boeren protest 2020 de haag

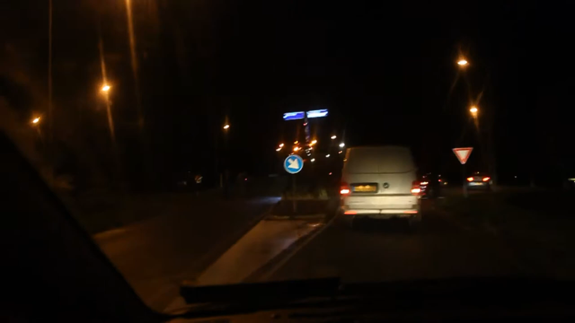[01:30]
Parkeerhaam. Allemaal trekkers. Zo, de eerste trekkers zijn gearriveerd, geloof ik. De eerste trekkers zijn er in Wijster.